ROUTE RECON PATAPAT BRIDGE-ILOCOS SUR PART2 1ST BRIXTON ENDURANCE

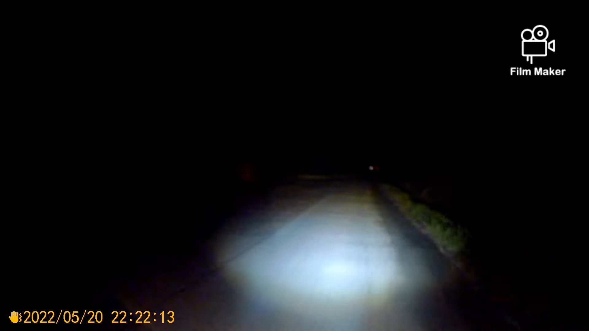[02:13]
Pakyat ng bundok mga kapatid, papuntang Patapat Bridge. Hindi maganda yung kalsada. Mukhang madulas, lalo kung uulan.